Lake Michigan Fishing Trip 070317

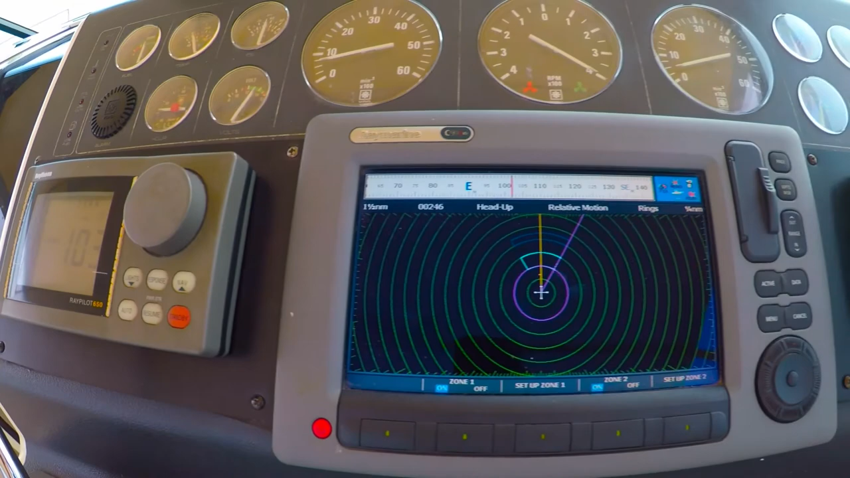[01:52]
The radar showing other boats in the area and fish
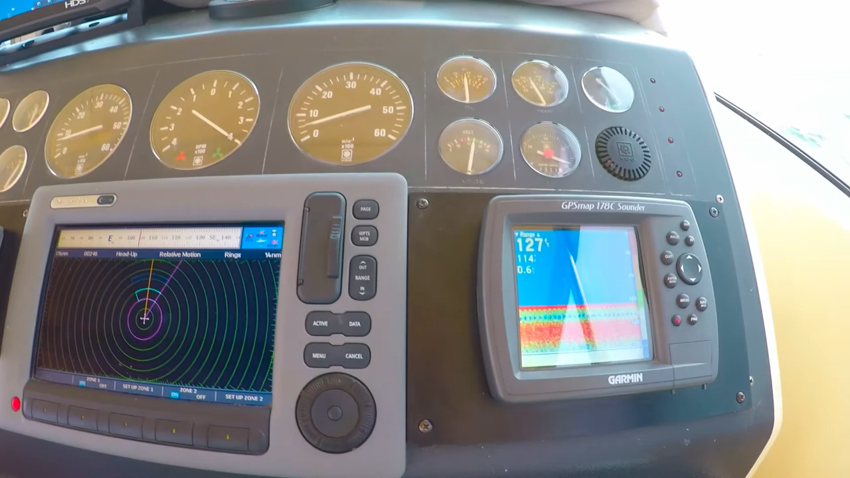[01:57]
and clouds and the fish finder. We're at 127 feet of water.
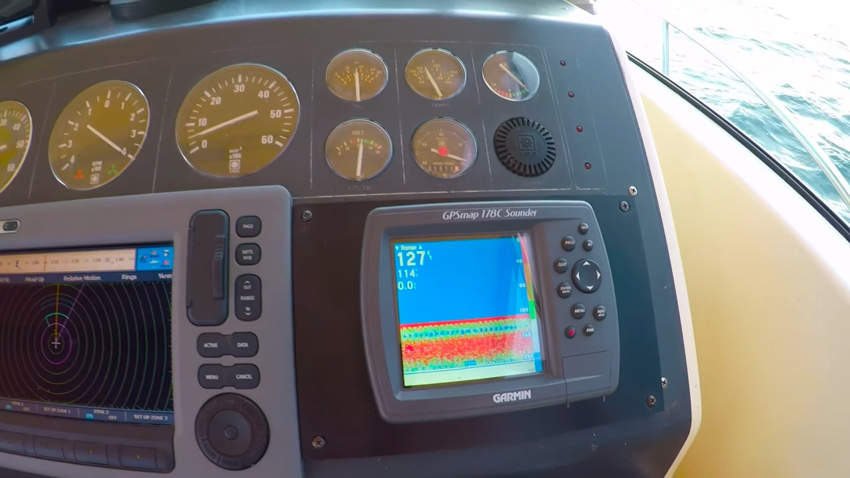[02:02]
Okay, I'll baby it out. And we're getting ready to put in, put the lines in the water, do some fishing.